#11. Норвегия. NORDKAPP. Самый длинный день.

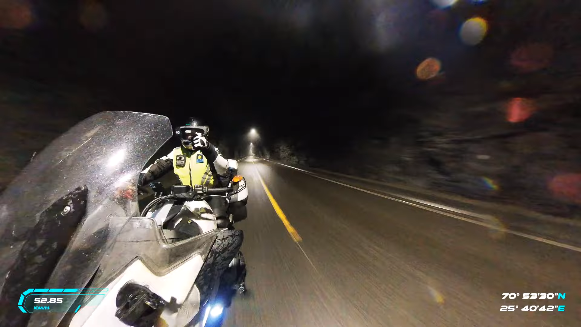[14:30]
Но уникальность его в том, что он уходит под воду на 212 метров
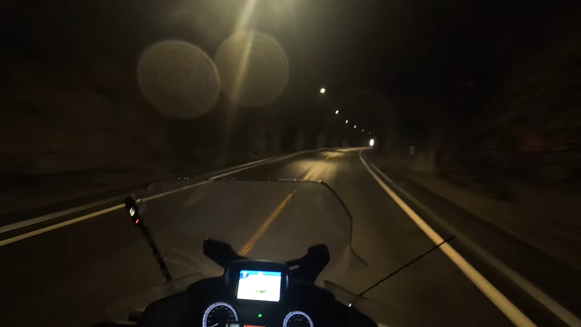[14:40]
С обоих концов туннеля есть двери для защиты от холода Они автоматически закрываются,